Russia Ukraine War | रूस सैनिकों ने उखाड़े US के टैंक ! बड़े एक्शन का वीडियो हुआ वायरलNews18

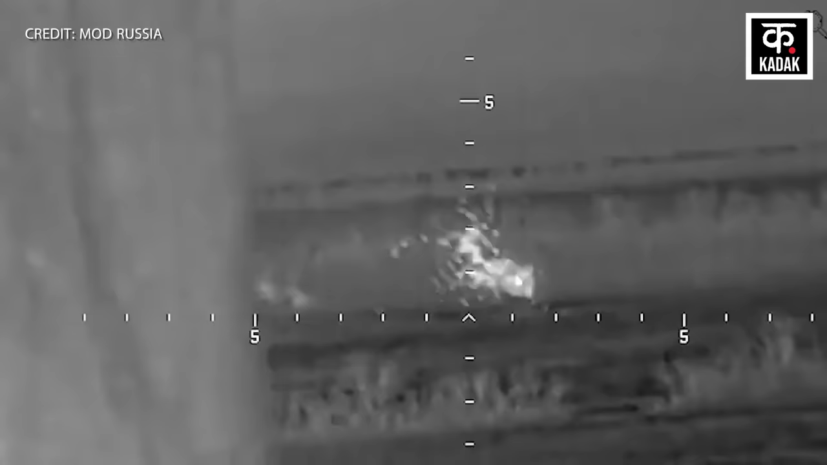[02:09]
एक धमाका होता है और इसके बाद रूसी सैना फिर से एक एंटी टैंक मिसाइल
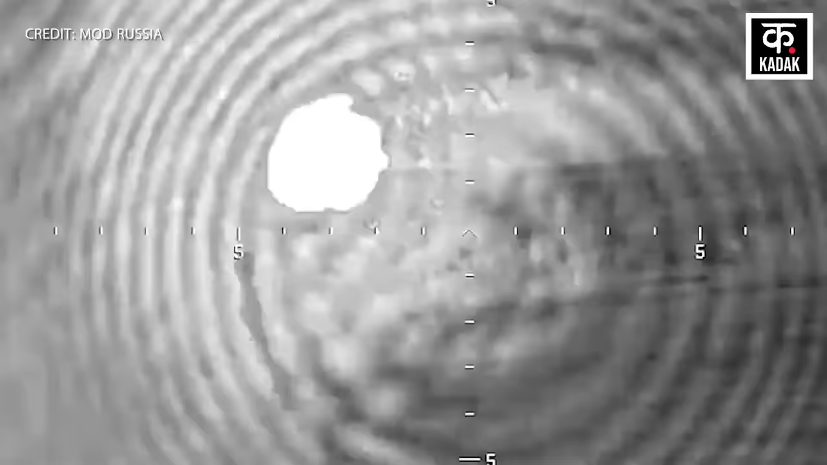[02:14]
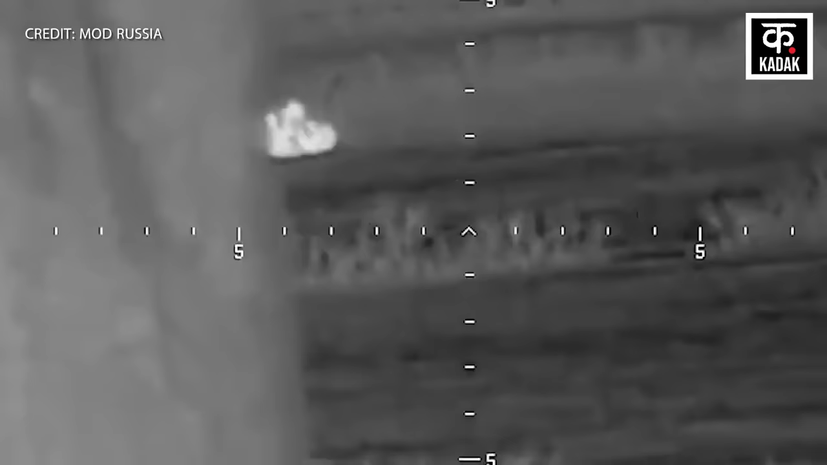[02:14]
फायर करती है जिसमें दोबारा
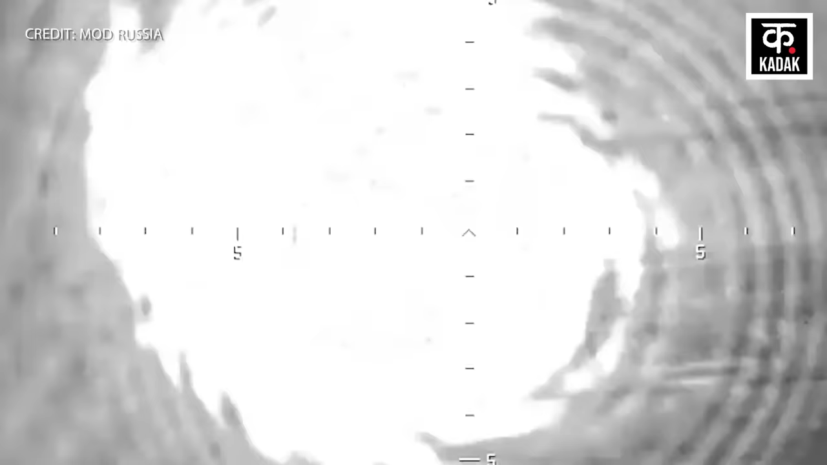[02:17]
धमाका होता है और ये हमले किसी और पर नहीं बलकि अबराहम टैंक पर होते हैं